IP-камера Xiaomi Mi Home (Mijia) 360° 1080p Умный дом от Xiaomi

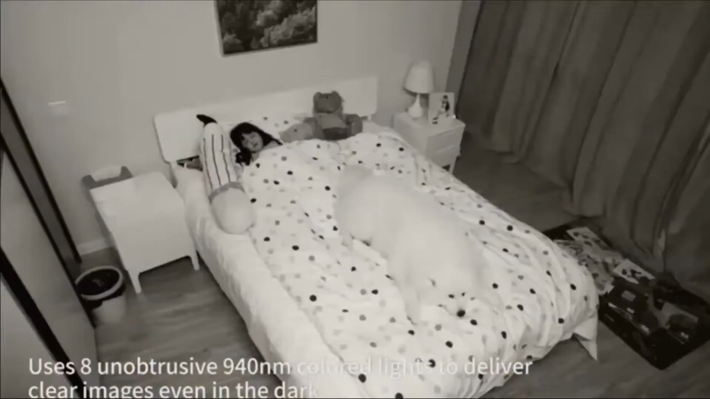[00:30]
теперь вы можете рассмотреть каждую деталь в насыщенном цвете и четкости.